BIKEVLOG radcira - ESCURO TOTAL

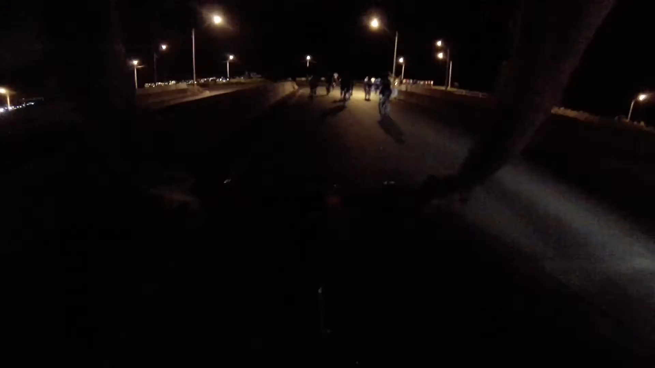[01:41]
Estão passando em cima da pista, aqui pro lado vai pra Serrana. Olha, pra lá é pra Serrana.
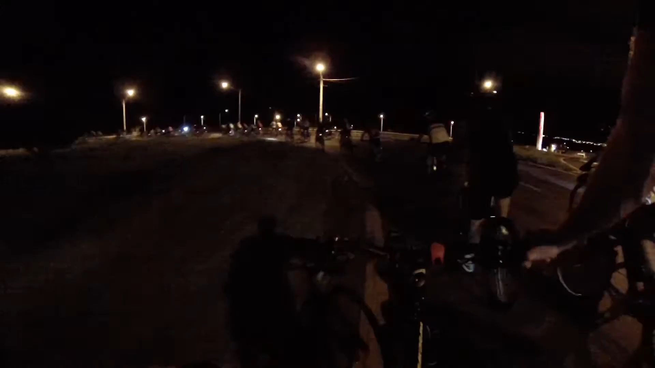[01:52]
Essa parte aqui é doida, tudo escura, não tem iluminação nenhuma.
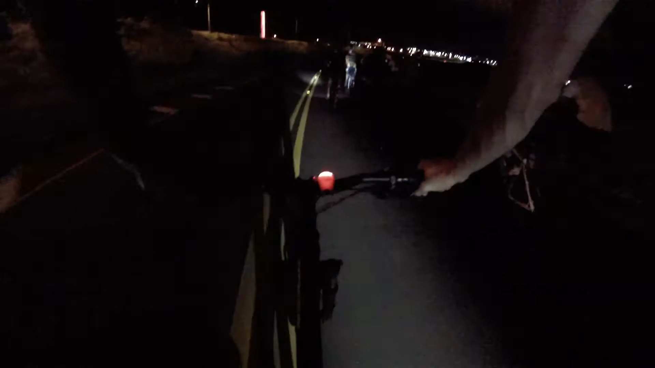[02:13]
Aqui, se um cair, leva uns cinco já, de uma vez. Ninguém tá vendo nada. Os que não tem farol, não vê nada.
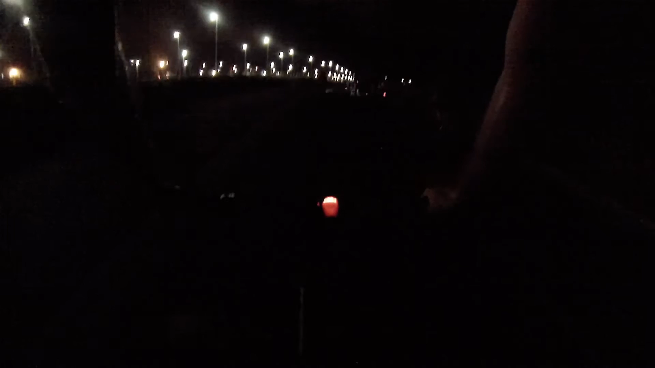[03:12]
Breu total. Também acho que nem sei se tem gente que passa de bike por aqui. Mas com certeza tem. Tem bastante gente que anda de bicicleta aqui em Ribeirão. Então, provavelmente alguém usa isso aqui. De caminho. Pra ir voltado ao serviço, sei lá, alguma coisa assim. Com um tanto pra trás, um tanto pra frente. Tô praticamente no meio.